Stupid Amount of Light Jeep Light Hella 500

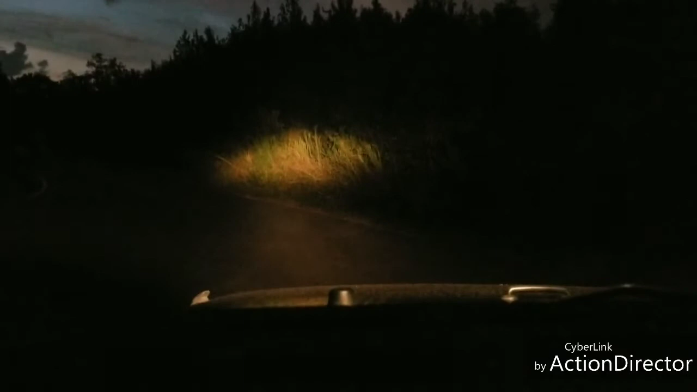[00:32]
you can see they're pretty decent my headlights are turned off i just got my park lights on no fog lights that's the driving beam then you got the fog beam then driving beam with the fog beam you gotta see it's kind of a focus light but really gives you a down road light it's really good